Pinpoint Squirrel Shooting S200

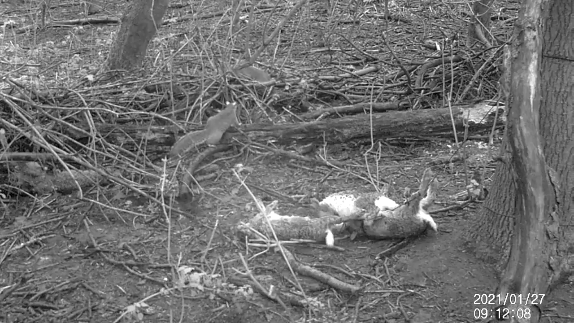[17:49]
The fourth way you can tell is to install a trail camera. So in summary, there's no real right time. Sometimes it can be as quick as 2 weeks, and other times, like this one, it can be a couple of months.